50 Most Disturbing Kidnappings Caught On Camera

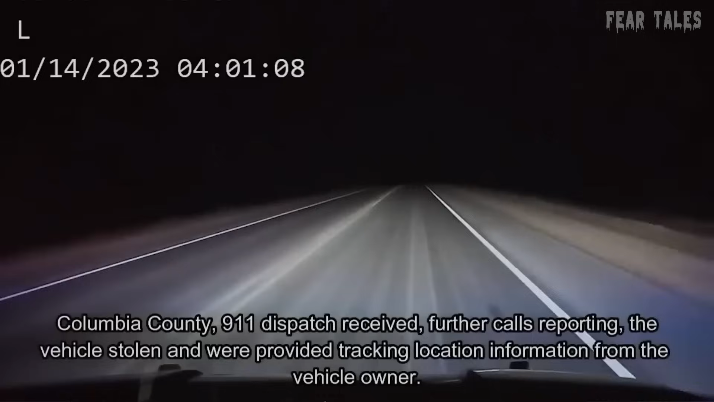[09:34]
The Columbia County Sheriff's Office in Wisconsin was inundated with frantic 911 calls around 3am on January 14th,
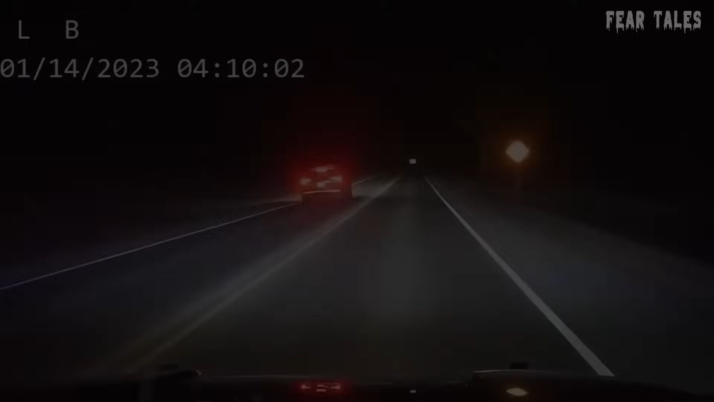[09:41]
2023, reporting an exceedingly uncommon and unfortunate incident. In this startling event, a woman's vehicle was stolen while she remained inside.
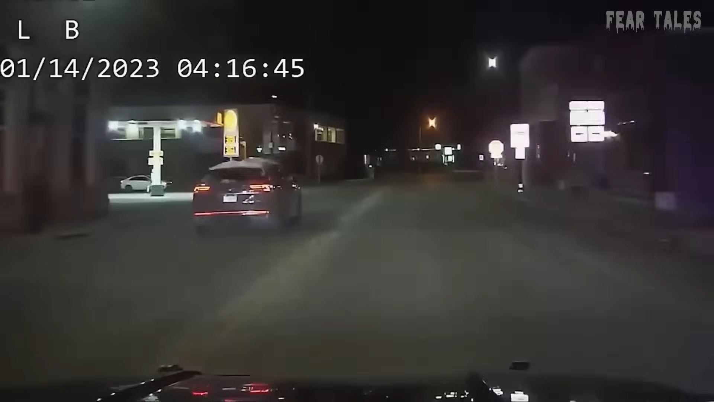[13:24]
At a certain point, the pursuing officer decided it was necessary to put an end to the chase, once and for all, as the suspects showed no intention of stopping or pulling over.
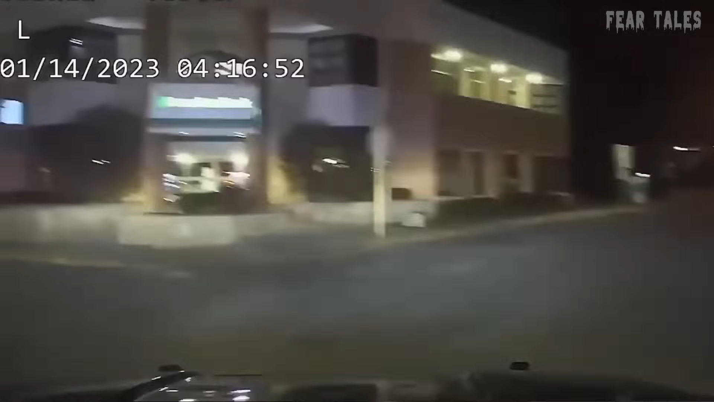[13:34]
Consequently, they resorted to using force. The footage vividly captured the moment, when the lead police vehicle forcefully collided with the kidnapper's car's rear passenger side.
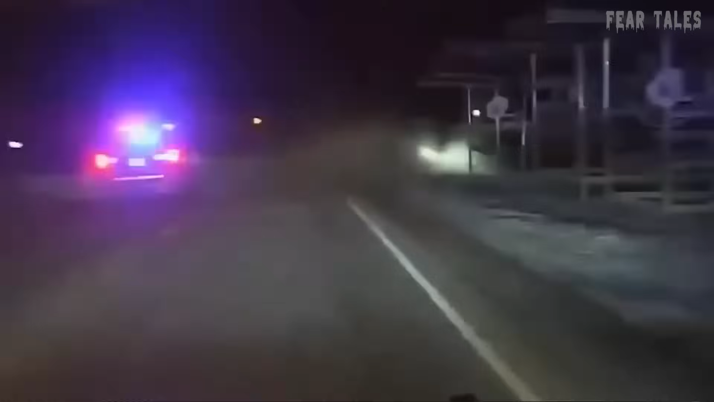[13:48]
This impact caused the vehicle to fishtail, skid off the road, and crash into a barrier, with other police cars quickly moving in to secure it.
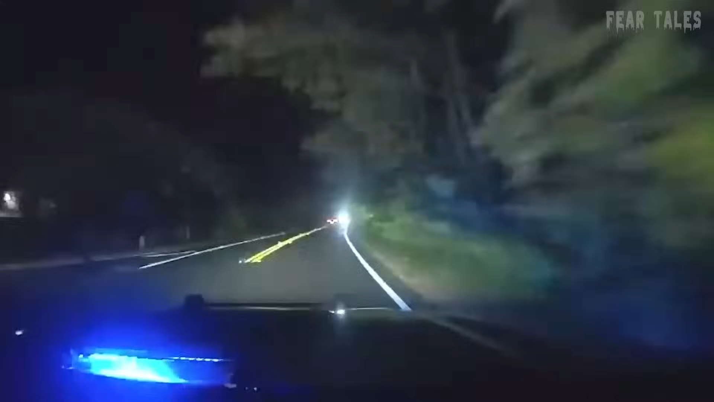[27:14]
The chase fans from Fayette County into Clayton County as Hopkins attempts to elude law enforcement. Subsequently, dash cam footage records the pivotal moment when the police decide to terminate the pursuit by forcefully colliding with the kidnapper's car as it turns into Lovejoy High School.